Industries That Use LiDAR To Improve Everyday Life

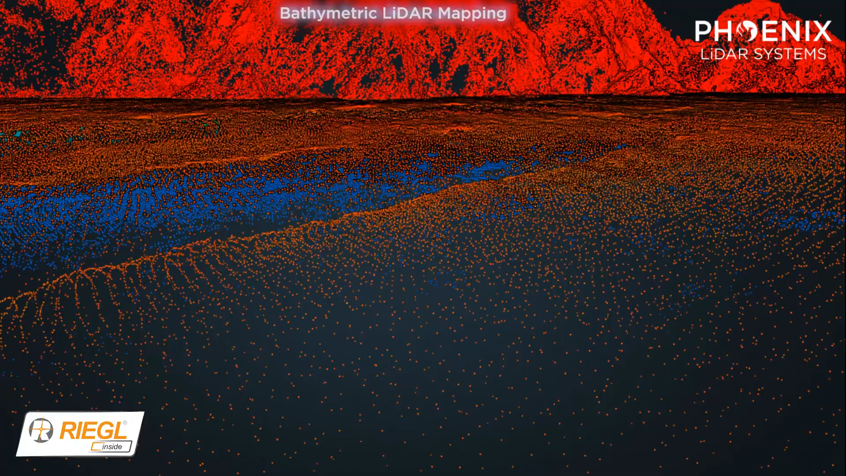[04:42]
Many of these maps utilize a form of LiDAR known as bathymetric LiDAR, where a green laser penetrates the surface of the water and maps the submerged underwater surface features.
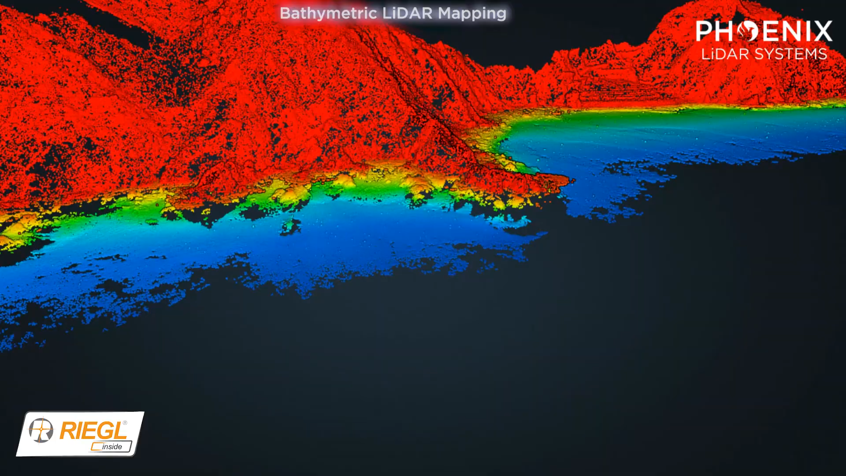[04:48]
This form of LiDAR delivers more accurate results than sonar mapping systems in shallow or clear water settings.